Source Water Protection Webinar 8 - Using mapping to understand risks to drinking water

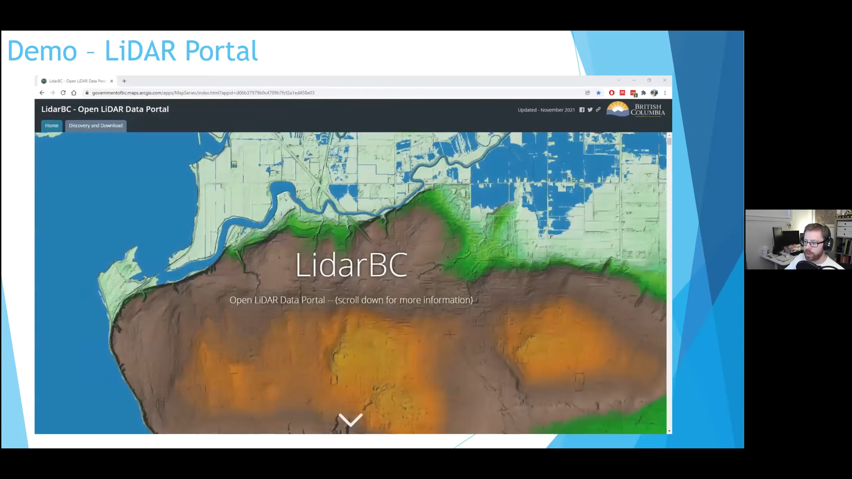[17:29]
So you kind of go there and it just starts off giving you a bunch of examples of examples of things you can do with LiDAR data.